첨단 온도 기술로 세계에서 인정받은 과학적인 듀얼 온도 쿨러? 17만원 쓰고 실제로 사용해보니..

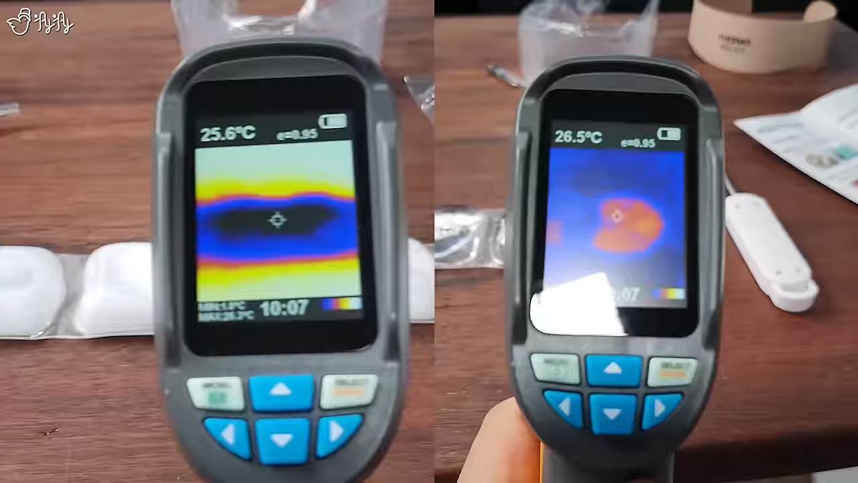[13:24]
아까는 파란색으로 보였는데 지금 빨간색으로 보여 얘네가 27.2도,
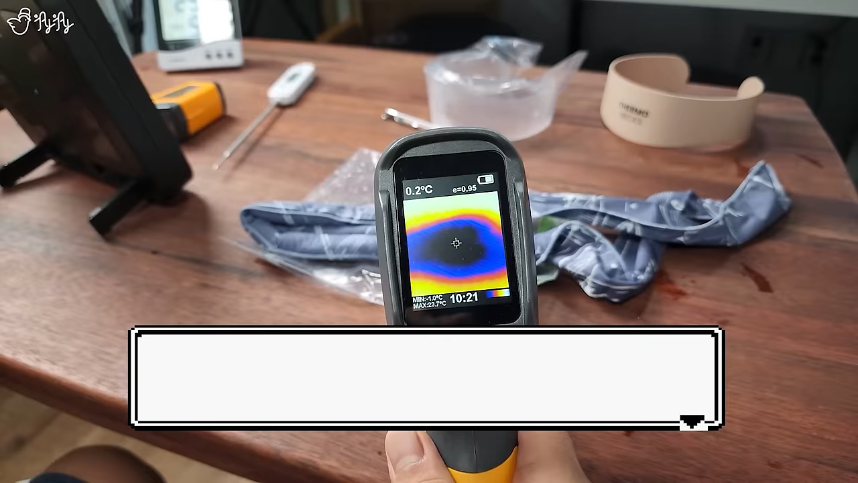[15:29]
On screen: spot 0.2°C
어우 0.2도 가운데 쪽으로 가면은 1.1도, 0.5도, 0.2도 엄청